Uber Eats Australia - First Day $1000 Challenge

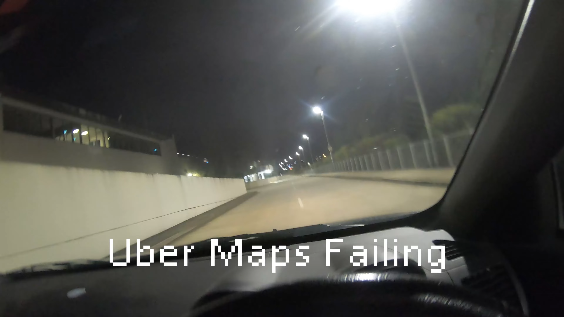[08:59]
This restaurant doesn't even exist. Like, on the maps, I'm like heading towards it.
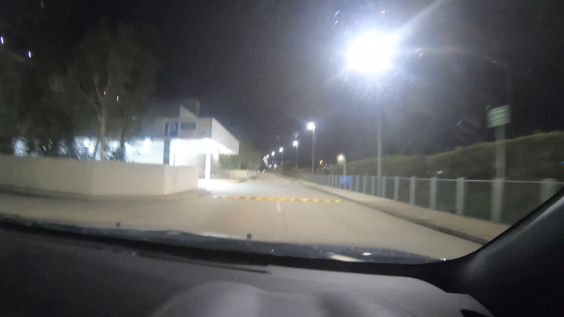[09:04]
I'm like, where the fuck is this? Where is this sending me? Peter's pick up on the left. Pick up on the left?
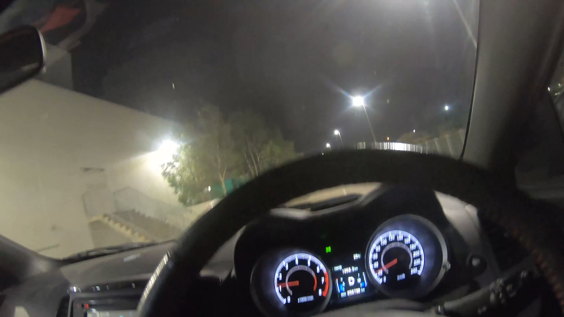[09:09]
Where is this sending me, man? Like, this is not... This is not an address, man.
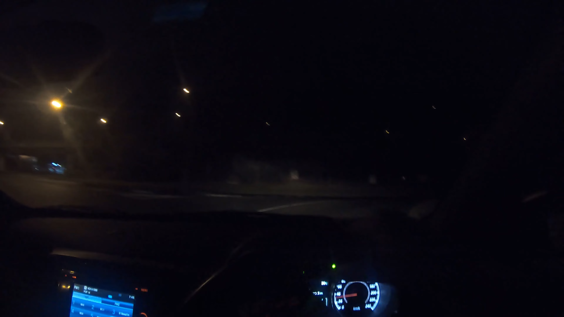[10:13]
And I'm just like, it's just telling me to keep driving around these two roundabouts. It says just keep, you know, take the fourth exit. And then I go through the next roundabout. It says take the fourth exit. God dang it.
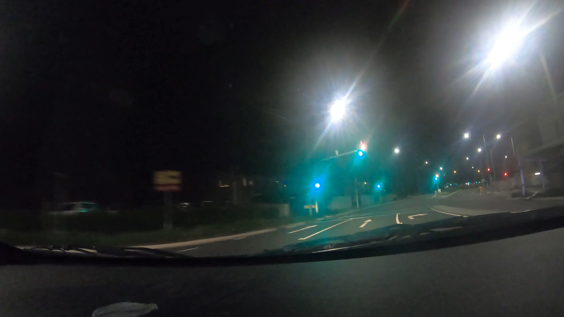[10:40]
I believe in myself. I believe in myself. Come on, bro. Come on. We are so close to the last restaurant to pick it up. The clock is running out. The timer is running. We don't have time for red lights, bro. There it is. Hathi Indian.
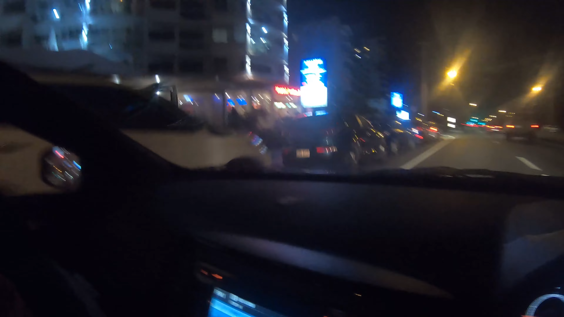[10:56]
Come on. Please be a park. Please be a park. Where the fuck am I supposed to park around here, bro? No.